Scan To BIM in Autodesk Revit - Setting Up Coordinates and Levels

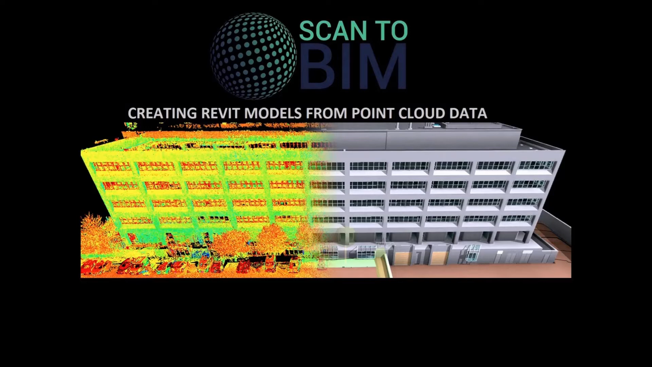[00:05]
Welcome to part three of this five part video series looking at creating Revit models from point cloud data.
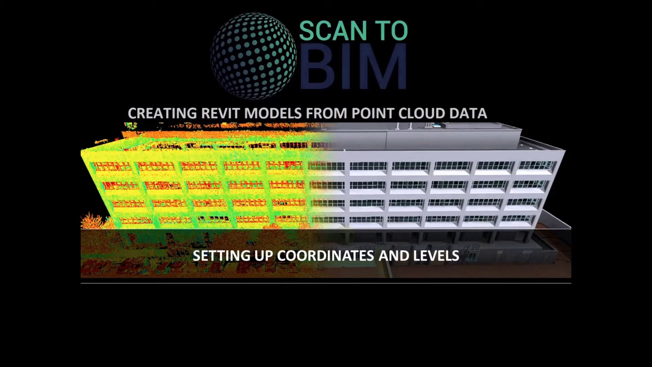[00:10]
In this part, I'll be demonstrating how we can set up coordinates and levels for the point cloud. So we're now going to look at how to assign coordinates to our project.
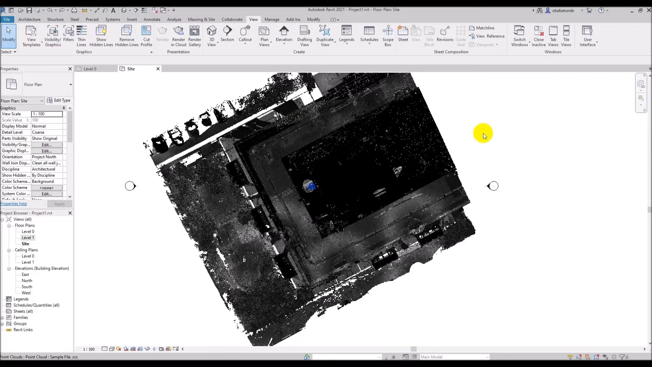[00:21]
Let's see how this works. I'm going to delete the point cloud from Revit by just selecting it and hitting the delete key on the keyboard. I want to be able to specify my coordinates at a point close to the origin in Revit by typing or copying in the values.
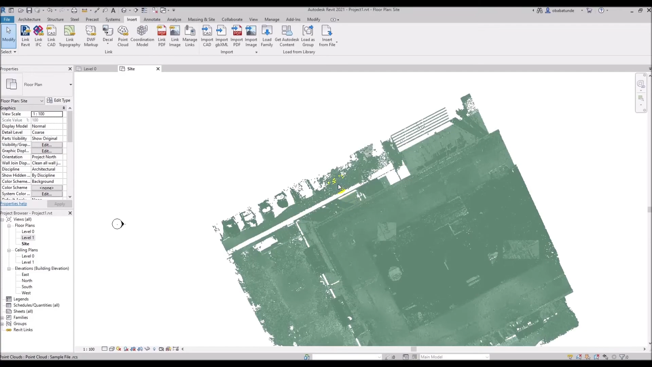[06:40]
Now I can see my point cloud placed where I expected it to be.
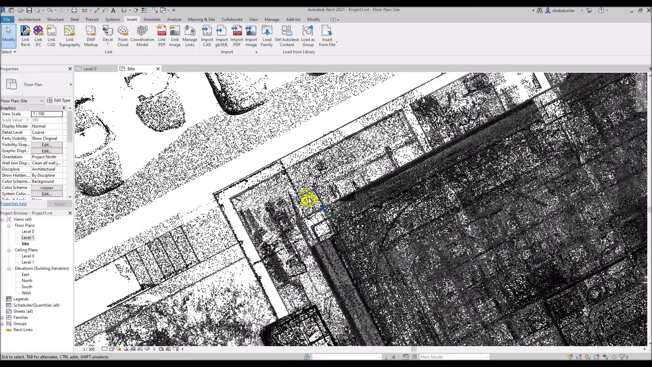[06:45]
I can see my project base point at the corner of the building where I took my coordinate from.
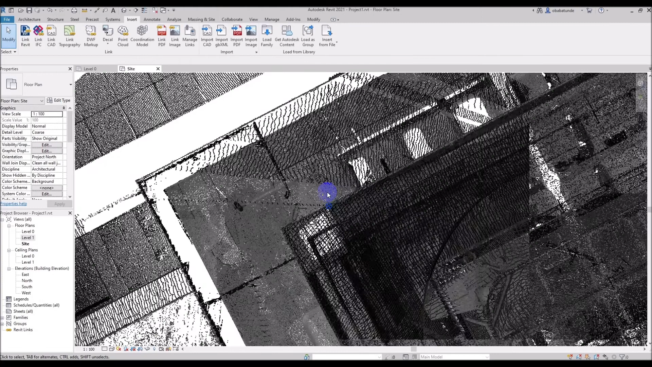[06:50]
To further verify that the point cloud is in the correct position, I'm going to cut a section through to clearly see the corner of the building where I took my coordinate. So we'll just cut the section like so,
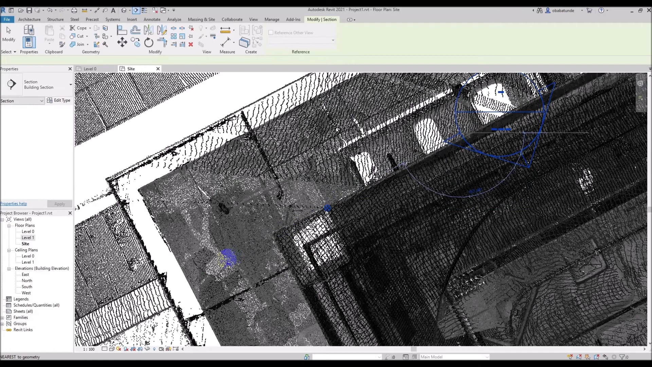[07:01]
a bit thinner and go to view.
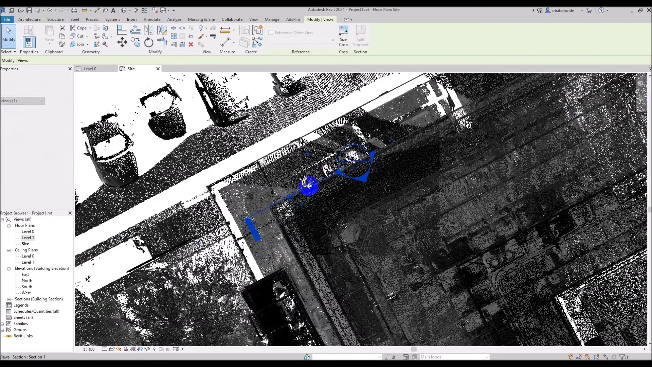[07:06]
And it's that corner of the column there. I'm just going to reveal my base point in this view. So I'm going to go to view visibility and graphics. And then search down for site.
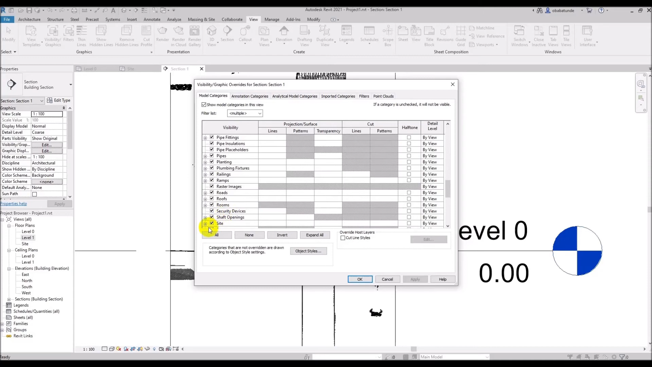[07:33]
And we're going to tick project base point and OK.
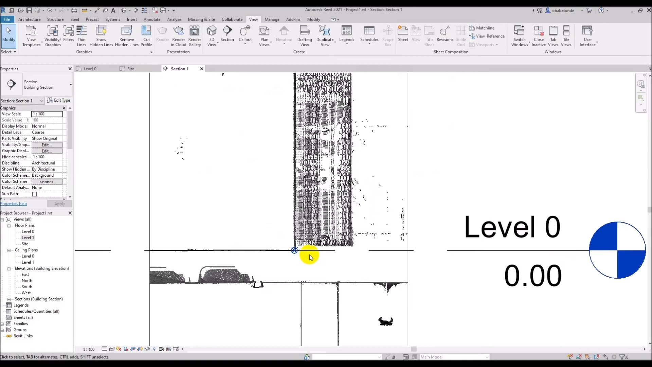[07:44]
Let's check if our point cloud is placed at the right level. We can do this in either the elevation or section view. Since I'm already in a section view, I'll do it here. The elevation that we specified at the corner of the column is seven point zero three five five. The level zero we can see here is reading zero zero zero. This is the project base level. I can change the level reading and display the actual level in relation to the survey point,
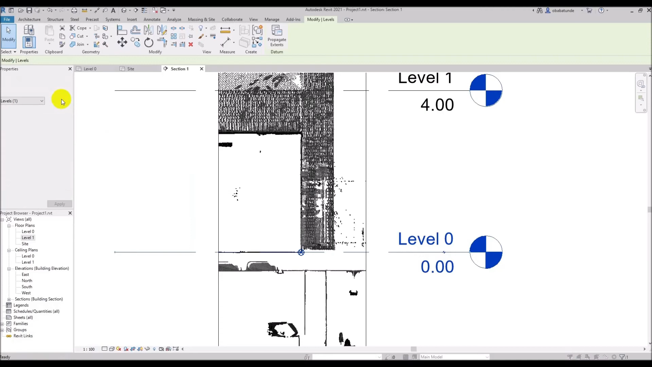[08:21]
which should be seven point zero three five five seven point zero four to two decimal places. To do so, I'm going to click on the level line and in the property palette, I'm going to click edit type and change the elevation base point from project base point to survey point and click OK.
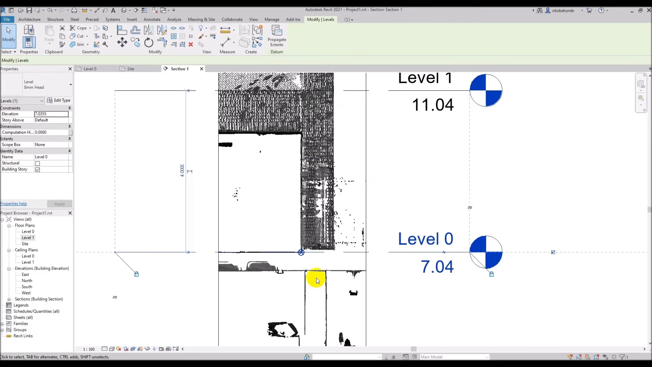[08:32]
Now we can see that the level zero has changed to seven point zero four.
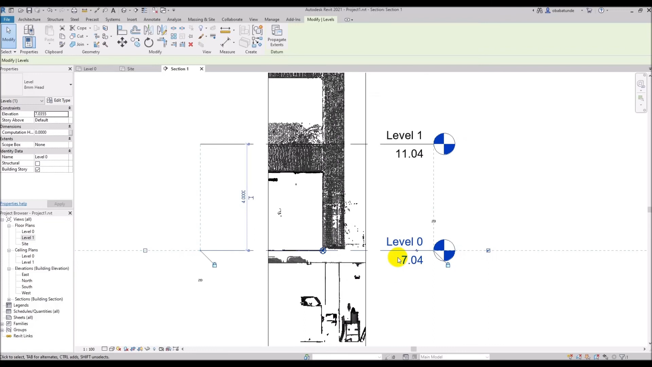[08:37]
We can then continue to add more levels as we want.
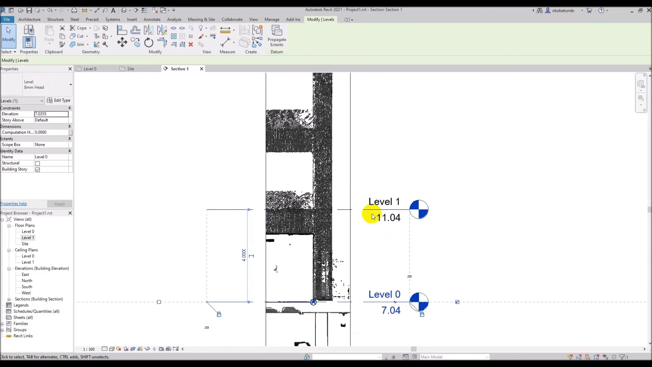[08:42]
I'm going to add a couple of levels here and the levels are all displaying survey levels. And if we swap back into the 3D view.
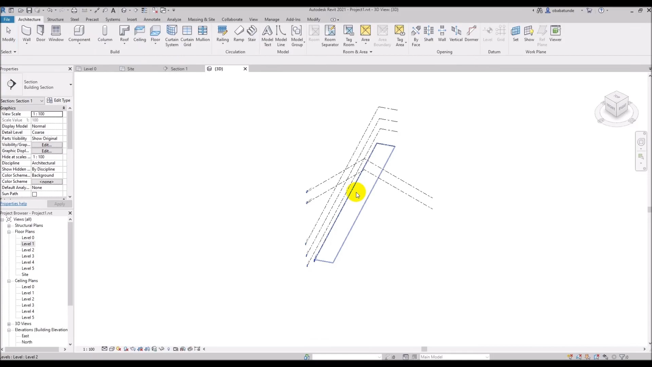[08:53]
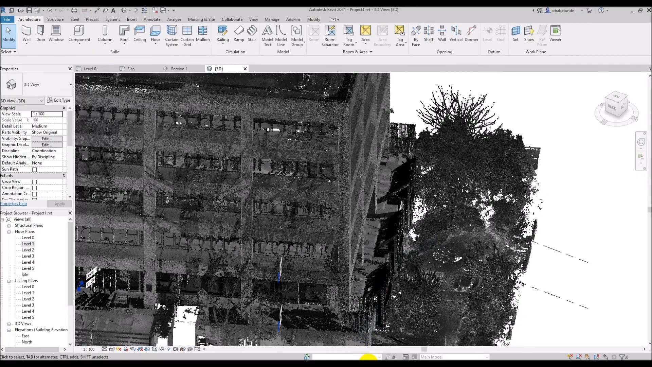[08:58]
Now we can see that the base point is at the corner of the column as we expect.
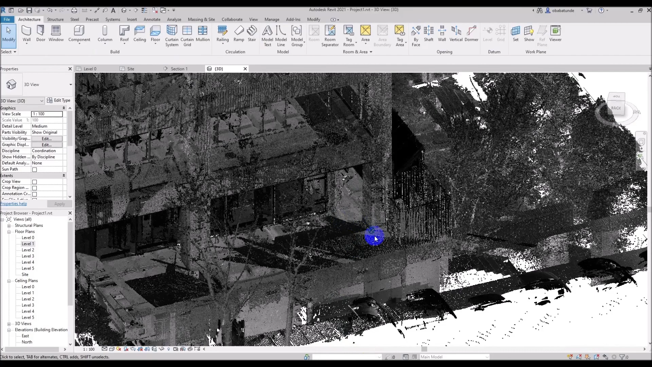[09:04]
And now that the coordinates of our project are set up, we are ready to start modelling. Join us in part four where we will look at some commands and tools in Revit that will help us manage the point cloud inside Revit and make modelling easier.